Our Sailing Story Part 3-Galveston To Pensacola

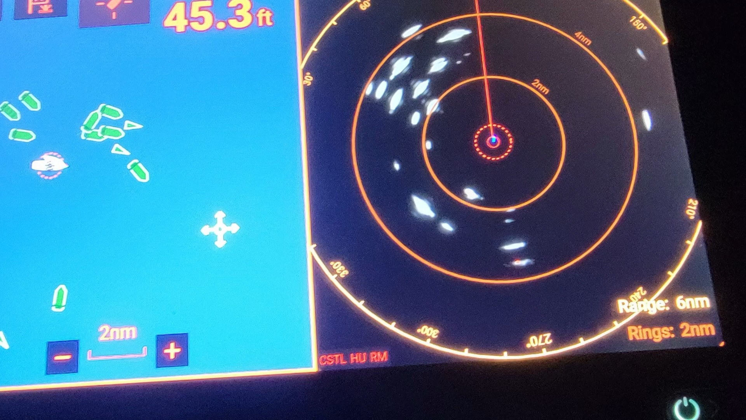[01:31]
we would not have made it but really we didn't see any rigs that weren't lit
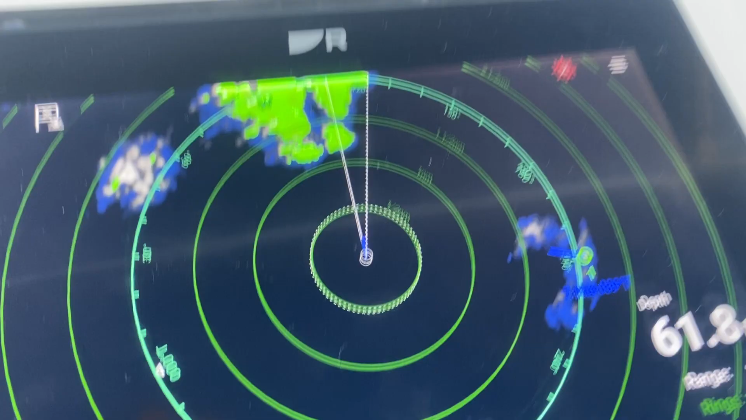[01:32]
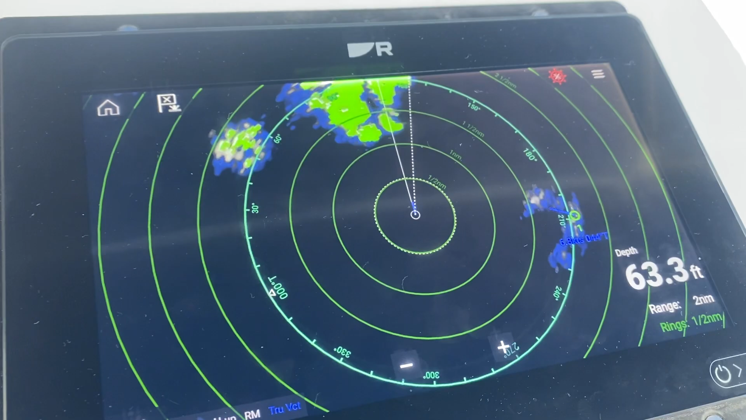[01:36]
everything was was really easy to see on radar today we have no wind no waves but we have our motor which is great and I just want to give a shout out to this little guy for being the best little trooper